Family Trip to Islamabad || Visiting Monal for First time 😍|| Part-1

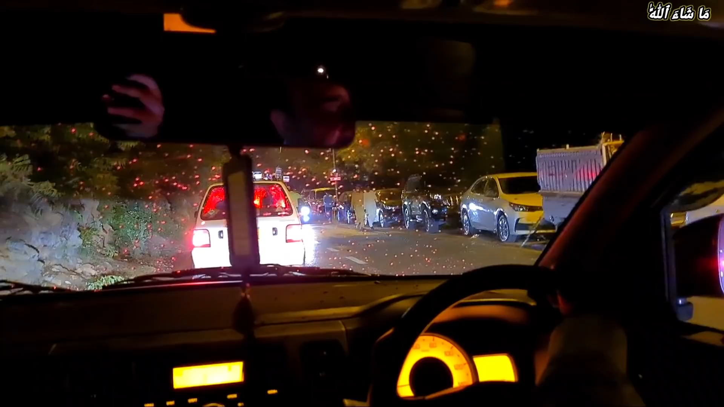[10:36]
اور مزے کا موسم تھا جاتے ہوئے اتنا عوام کا راشتہ آپ یقین کریں کہ یہاں سے تین کلومیٹر پہلے بھی گاڑی پارک